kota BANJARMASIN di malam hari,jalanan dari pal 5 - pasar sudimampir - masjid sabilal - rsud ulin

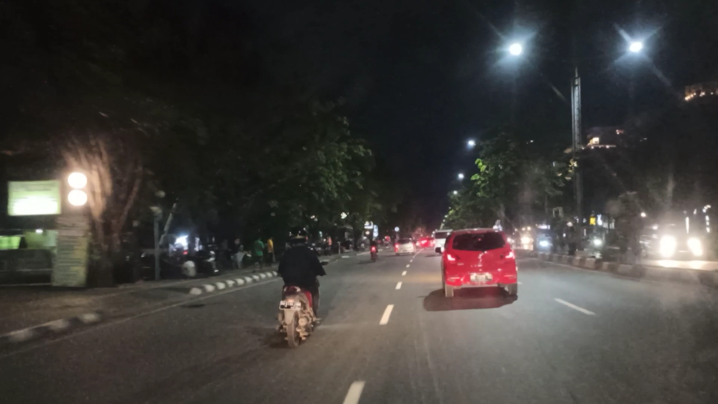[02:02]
Seputaran Desain Hotel ini Kilometer berapa guys Tolong dibantu mas dok Royal Jelita Hotel Dan Best Western Ini satu komplek disini ya Ini Kilometer berapa ya Tolong dibantu Dan juga disini Hotel Banjarmasin Internasional ya Satu komplek Maksudnya satu daerah Satu lokasi
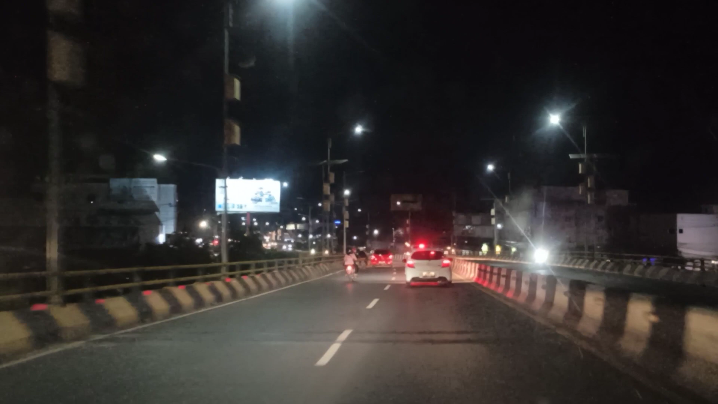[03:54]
Pas di Puncak dari Flyover Gatot Kita turun Lanjut
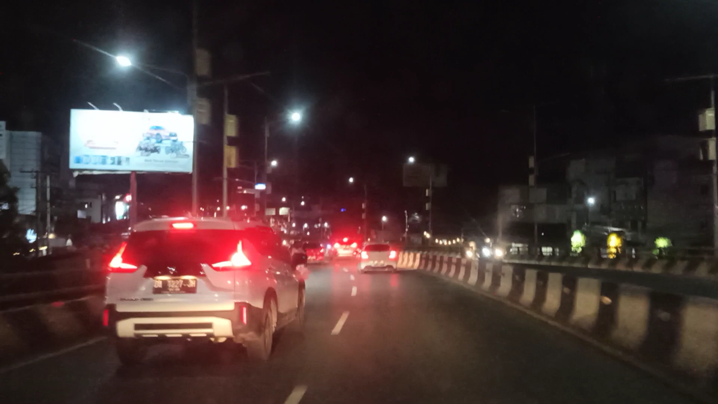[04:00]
Kita nanti Belok ke arah Suaka Insan Rumah Sakit Suaka Insan Stadion Kita lurus Terus nanti Kita lihat Bagaimana Kondisinya Kalau malam hari Di sekitaran Ramayana
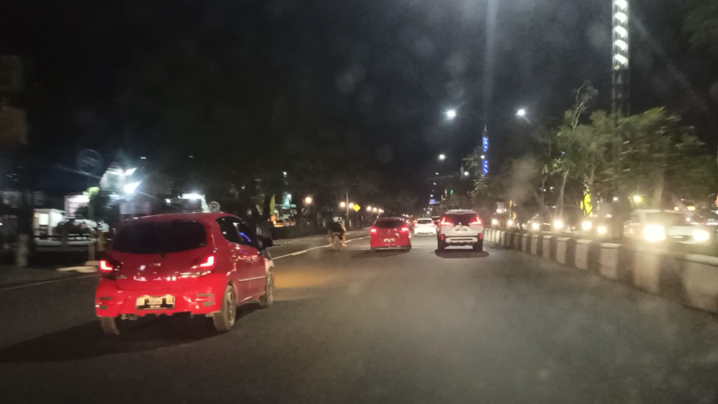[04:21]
Ramayana Lanal Banjarmasin Di sini ya Lanal
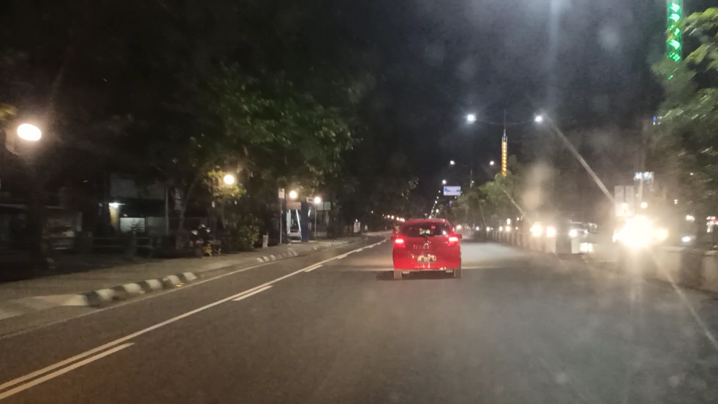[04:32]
Banjarmasin Pores Kota Banjarmasin
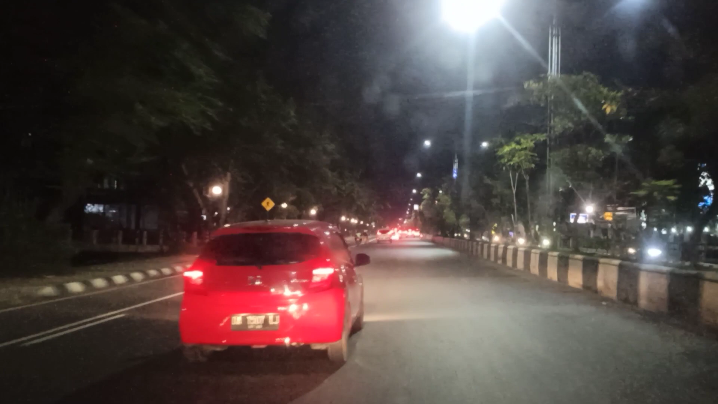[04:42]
Suasananya cukup Lengang Padahal masih Setengah Sebelas
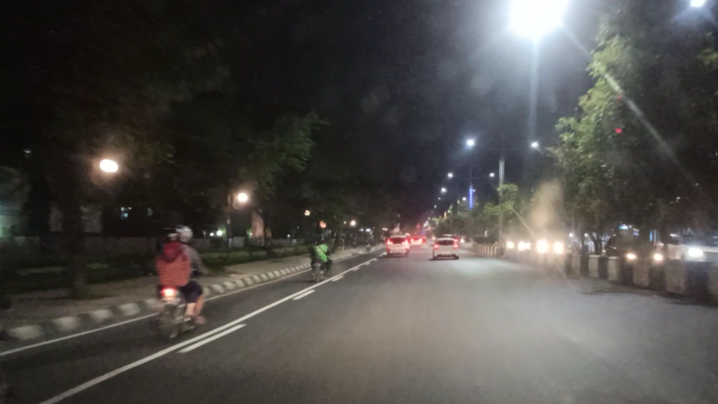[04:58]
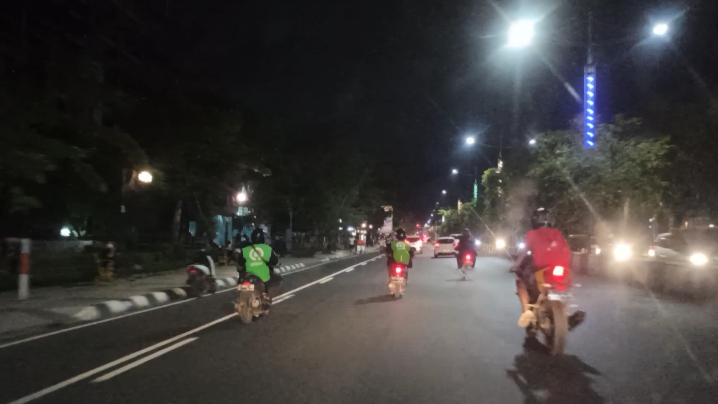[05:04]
Terlihat Banyak yang dudukan Di pinggir-pinggir Yang sudah disediakan Tempat duduk Lumayan Sayang lampunya Memang redup Karena redup Ini Bisa membahayakan Kalau misalnya Ada yang Tidak Beretika Baik Oke Kita belok ke kiri Lanjut Belok ke kiri
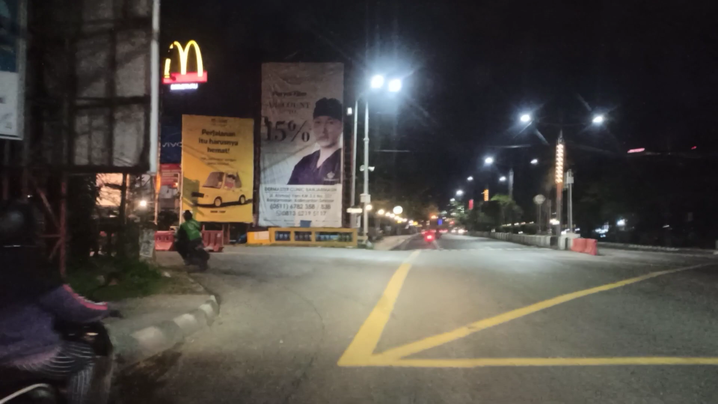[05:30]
Macdonald Ya Disitu ya Macdonald Masih macet Ada
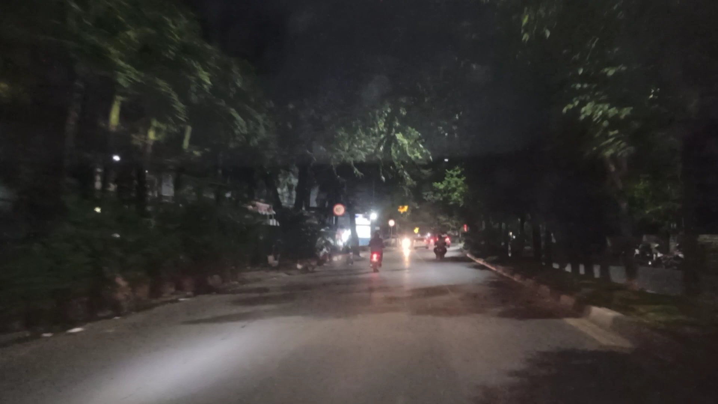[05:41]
Jetrownya Rame ya Kita lurus Saja Suasananya Sepi Disini Sebelah Kiri Sebelah Kanan Ini Rumah Sakit Suaka Insan Kerjaan Dan Stadion Masuk ke sana Kita lanjut Suasananya Cukup Lengang Sepi Sepi
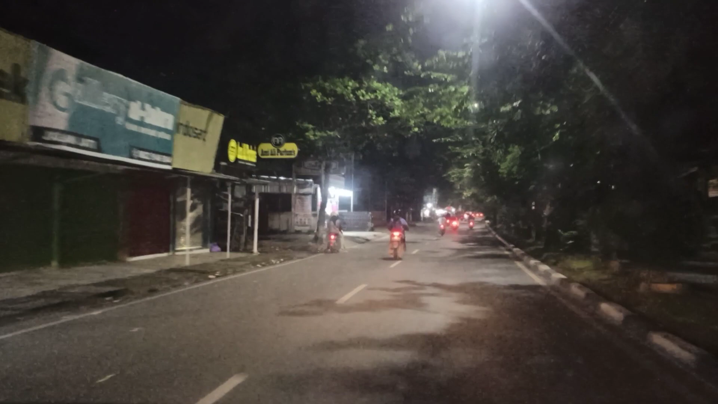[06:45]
Disini Padahal Kalau Siang Luar Biasa Macetnya Daerah Sini
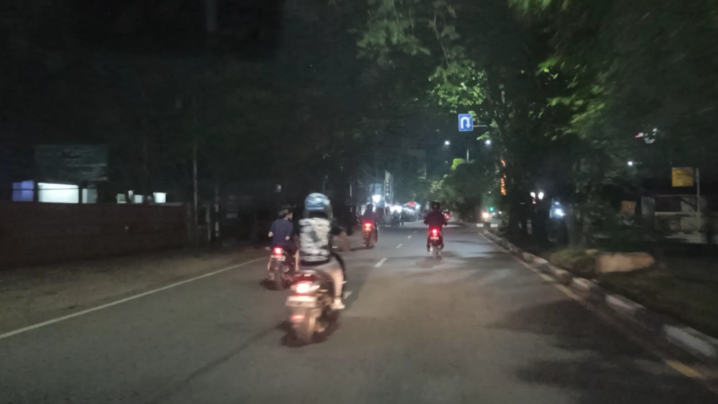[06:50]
Karena Pasar Bang Jalur Pasar Disini Jalur Pasar Ini Masuk Kesini Pasarnya Hijau Masih Hijau
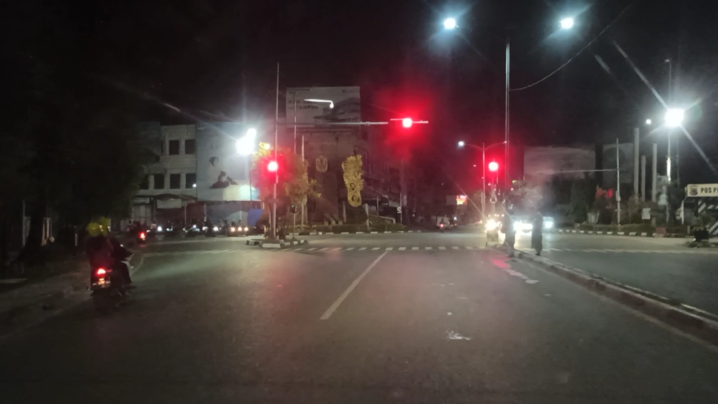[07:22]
Simpang 4 Antas Sari Disini Oke Kita Pause Dulu Ya Takut Kalau Copy Rack
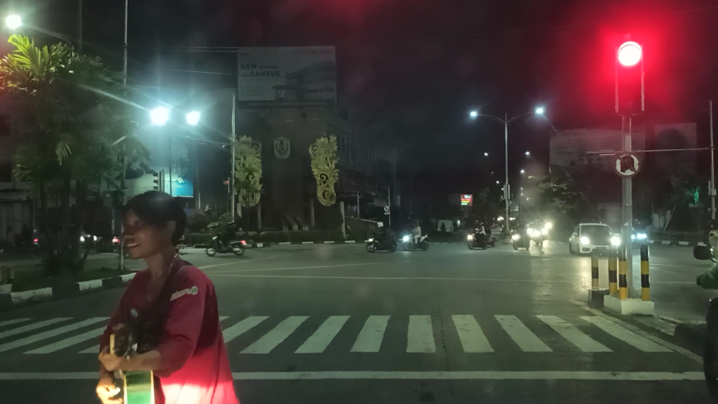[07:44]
Lampu Lampu Lampu Merah Mana Ini Namanya Yang Tahu Kasih Tahu Mas Pasar Yang jelas Lampu Merah Pasar Ini Nah
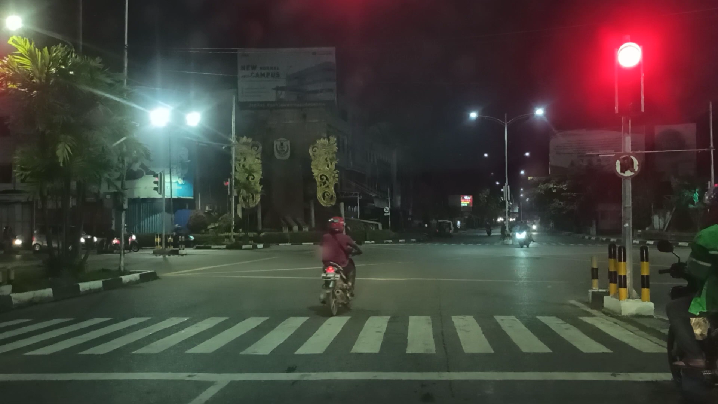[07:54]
Gimana Thomas Tertangkap Kamera Vlog Saya Loh Ini Kalau Kekiri Ini Kemana Ya Kampung
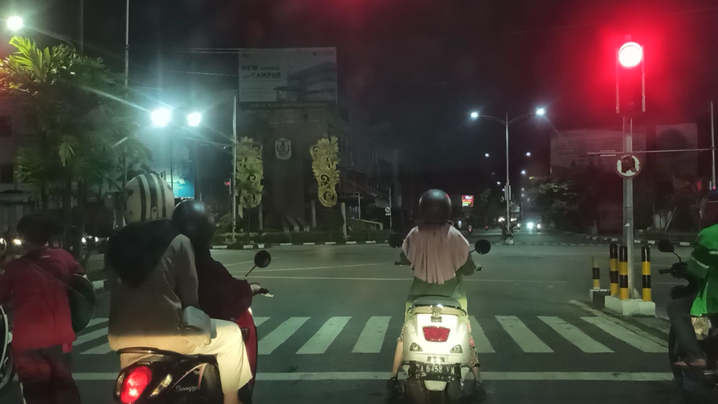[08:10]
Melayu Kalau Ke Kanan Yang Jelas Bisa Tembus Balikan Ke Kulin Kalau Tidak Salah Kita Lurus Saja Lurus Saja Di Depan Itu Ada Rodita Hotel Dan Visper Seberangnya Dari Pasar Ramayana Ramayana Yang Dulu Pernah Ada Apa Tragedi Kebakaran Tragedi Kemanusian Di Pasar Sentra Ramayana Oke Let's Kita Go
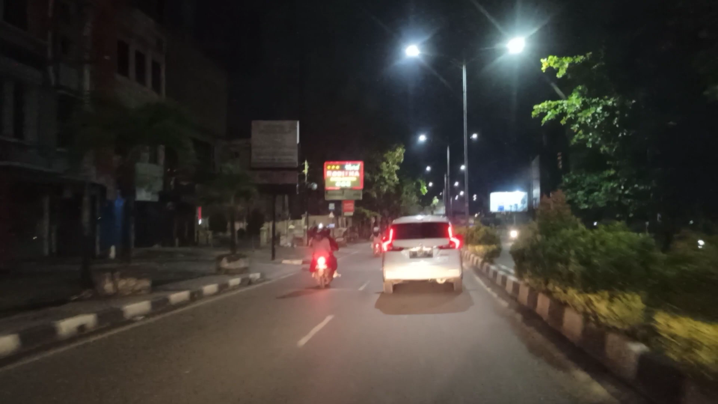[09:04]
Perasaan Baru Jam Sebelas Belum Adanya Sudah Sepi Banjar Masin Di Sebelah Sini Penginapan Rodita Ya Sebelah Kanan Inilah Sentra Dulu Yang Pernah Ada Tragedi Ramayana Yang Terbakar Sebelah Kanan Sebelah Kirinya Swiss
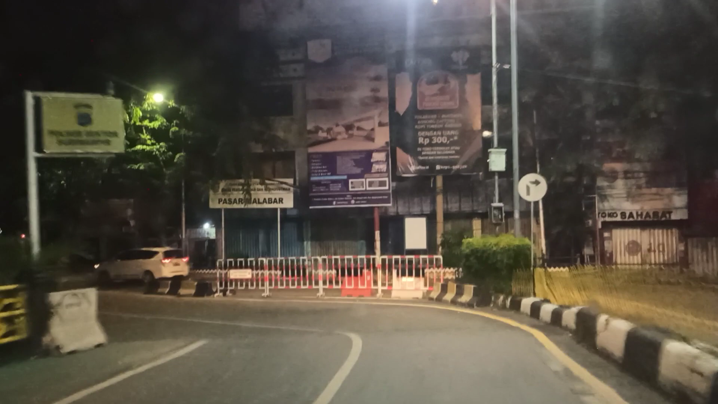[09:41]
Suasana Malam Di Pasar Sudi Mampir Seperti Sepi Padahal Pusat Kemacetan Biasanya Darah Sini Pusat Kemacetan Kita Lurus Saja Saja Sampai Kita Muter Nanti Lewat Depannya Rodit Area